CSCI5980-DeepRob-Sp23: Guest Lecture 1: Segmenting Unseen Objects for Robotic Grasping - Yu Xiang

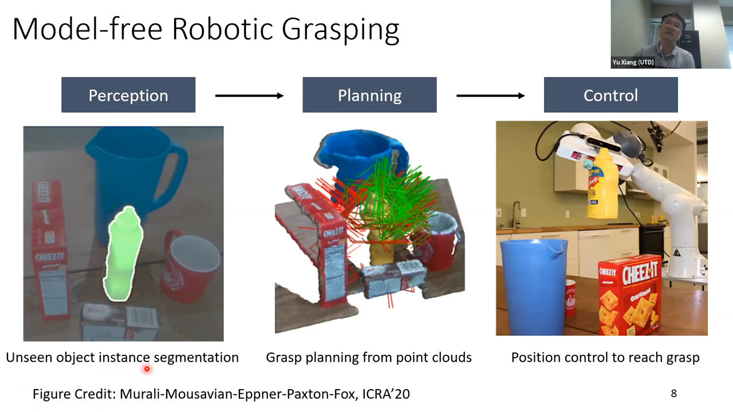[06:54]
This is a model-free pipeline. We can enable robots to grasp unseen objects. And today, my focus is on how to segment unseen objects from the input image. That's the unseen object instance segmentation problem.